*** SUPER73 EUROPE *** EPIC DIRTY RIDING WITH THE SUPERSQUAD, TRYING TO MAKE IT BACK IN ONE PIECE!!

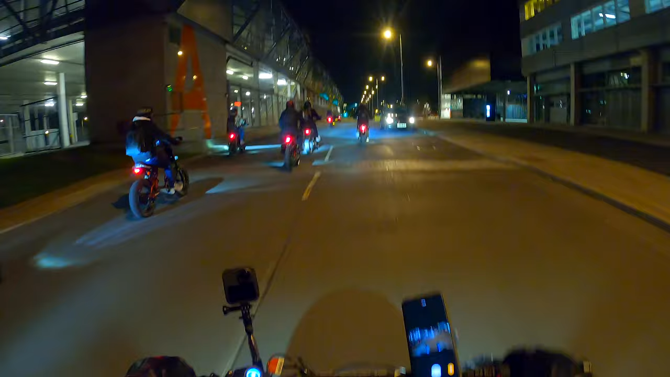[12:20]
We're back at it again. We're on the way home now, so boy, I need to catch my train to go back home as well. I don't want to miss that. Got work in the morning, so trust me, man.
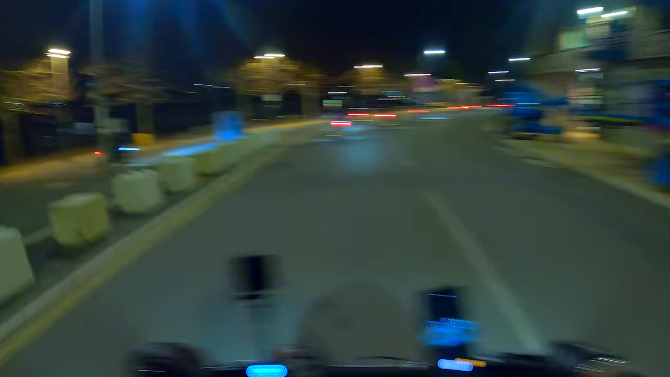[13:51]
Yeah, who are we following? Are we following Taz? Who are we following?
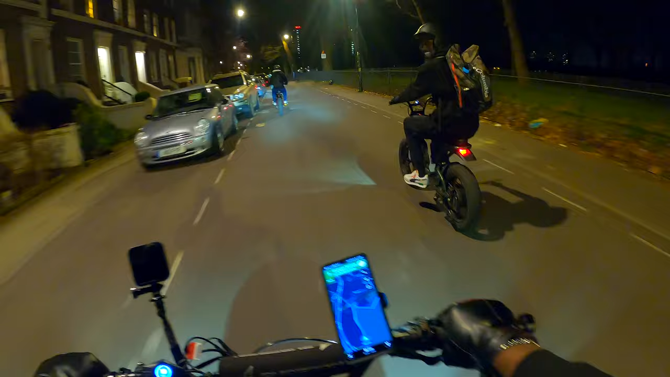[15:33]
Who? The driver! He literally just swerved his car into them and then went back to the road. For no reason. I don't know, man.
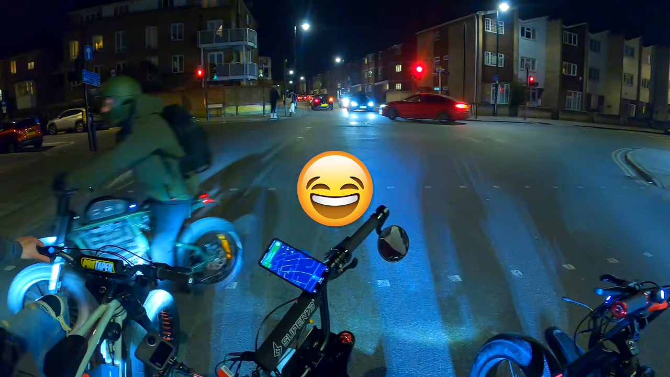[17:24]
Committed. You almost took the right as well, bro. You've got to get off fast as well. I saw the bus.
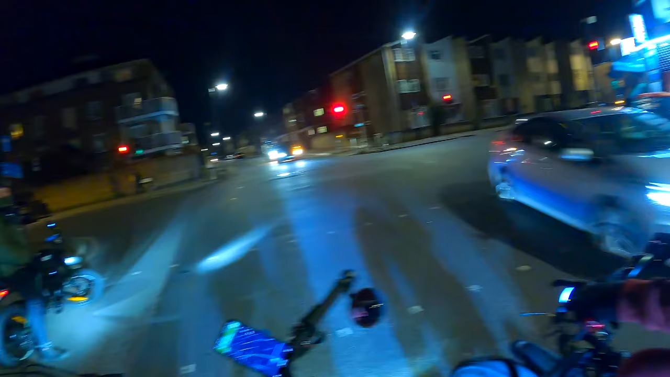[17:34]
It's green, okay, Martel. Don't take the chances, please, Daz. Yes. Don't take the chances, please, man.